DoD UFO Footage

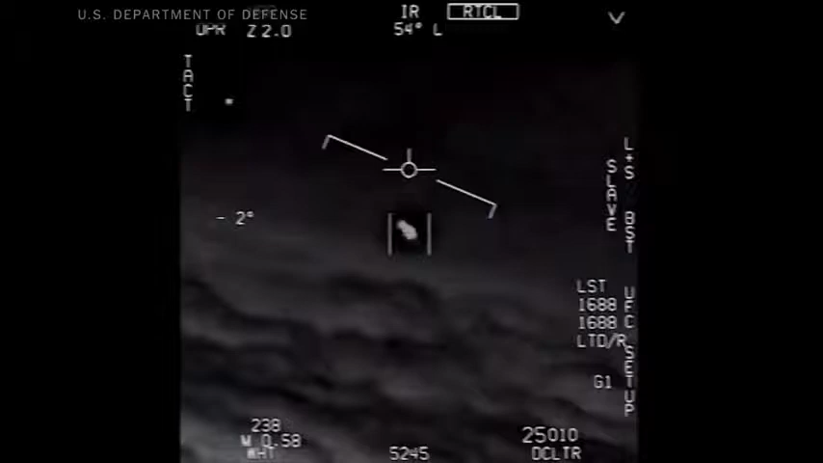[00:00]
fucking drone, bro. There's a whole fleet of them. Look on the ASA. My gosh.
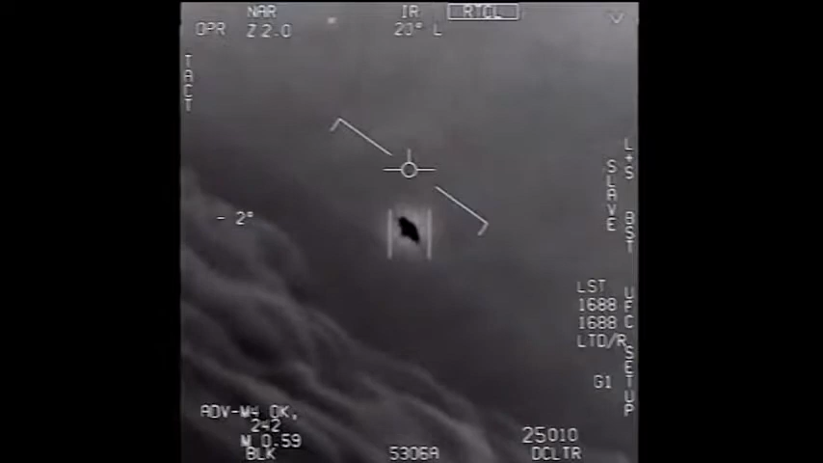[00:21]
That's not our LNS, though, is it?